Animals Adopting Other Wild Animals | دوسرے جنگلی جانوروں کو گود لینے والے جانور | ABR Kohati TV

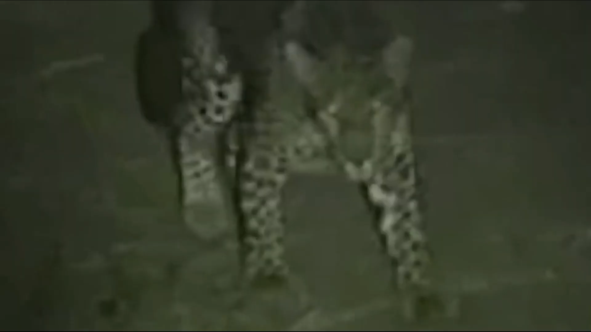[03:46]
नहीं आया है बलकि ये एक बेबी लेपर्ड है जिसकी माँ एक शिकार में मारी जा चुकी है अभी तक इस
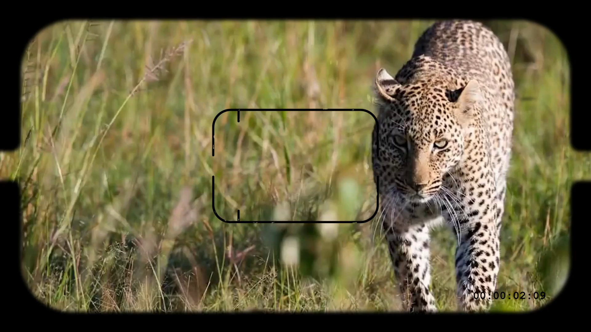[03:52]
लेपर्ड कब ने शिकार का दाव पेज भी नहीं सीखा है जिसकी बजह से जंगल में इसके लिए सर्वाइफ करना बहुत
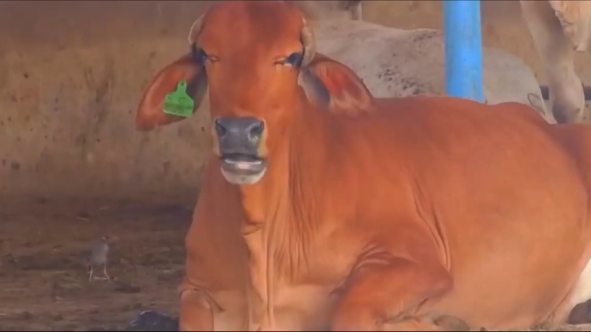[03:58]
बड़ा चालिंज है और इसलिए इसे किसी के सहारे
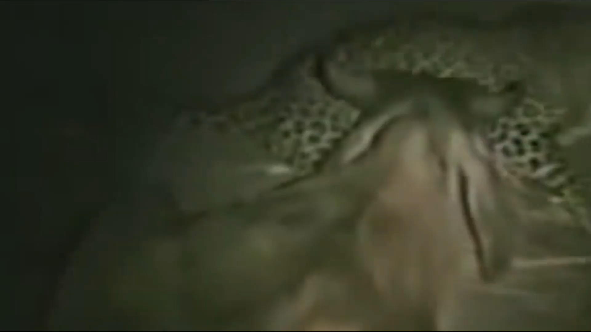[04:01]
की जरूरत है ऐसे समय में इस काव ने इसे शरण दी है है ना हैरान करने वाली तस्वीर लेकिन सच यही है इस लेपर्ड कब को इस काव ने अडॉप्ट कर लिया है अब इसकी जान की सुरक्षा की सिम्मेदारी काव
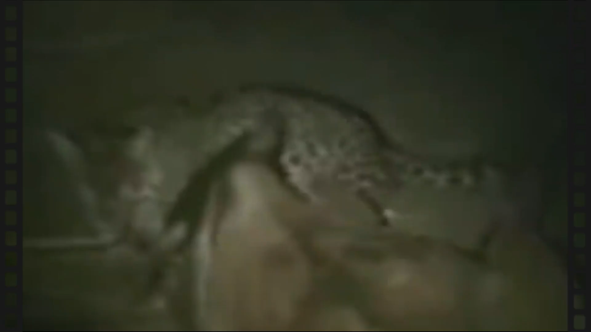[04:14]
ने अपने हाथों में ले ली है दोस्तो जंगल से आने वाली यह तस्वीर ये साबित करती है कि जंगल में सिर्फ कुरूरता ही नहीं बलकि ममता भी देखने को मिलती है